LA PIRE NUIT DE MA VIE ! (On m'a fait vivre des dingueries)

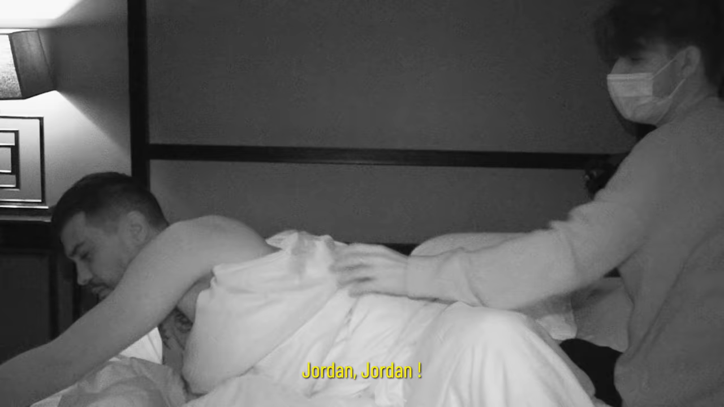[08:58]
Il y a un truc, il y a un endroit qu'on voit pas. J'entends. Faut pas que tu bouges. J'ai cru au début que c'était un sosie. Je lui ai tiré son masque parce que j'étais pas sûr que c'était lui.